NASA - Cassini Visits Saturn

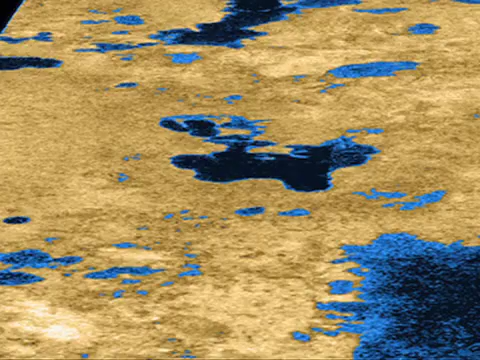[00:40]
As you can see from this false color image that recently appeared in the Journal of Nature,
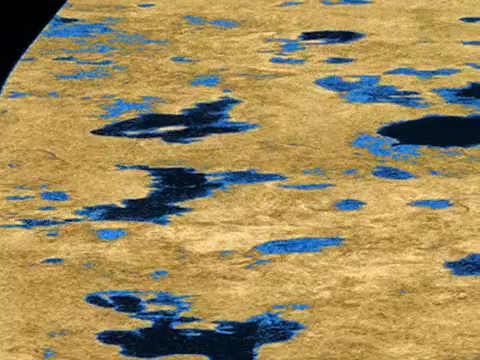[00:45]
the radar team has unveiled nearly 100 lakes near Titan's North Pole.
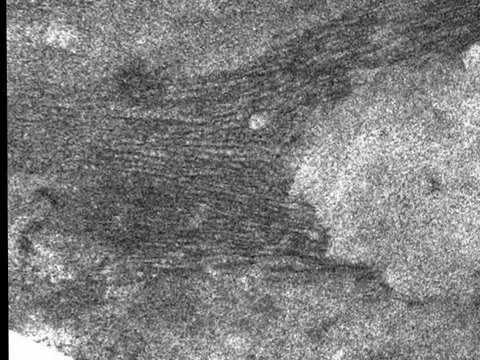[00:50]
During another recent flyby of Titan, Cassini also uncovered what appeared to be windswept dunes and dissected plateaus near Titan's equator.